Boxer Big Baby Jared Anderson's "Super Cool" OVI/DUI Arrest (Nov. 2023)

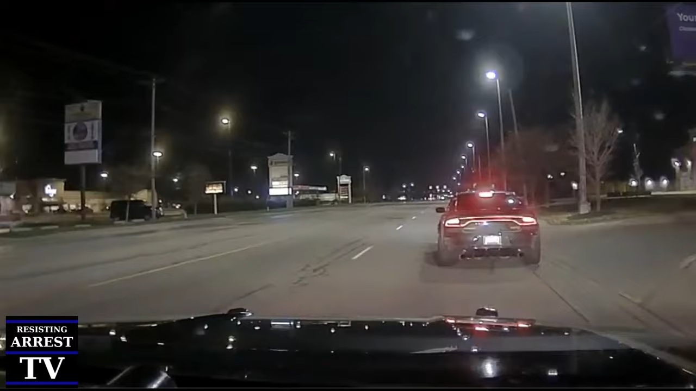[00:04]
3,000 block of Navarre, temp tag, I don't know the back window,